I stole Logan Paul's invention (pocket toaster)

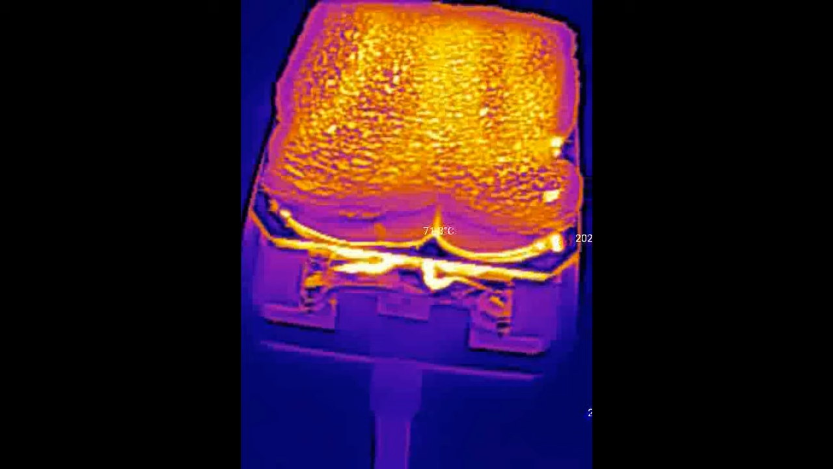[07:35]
Or I could show you some fancy thermal camera scans to pinpoint the exact temperatures of the various parts.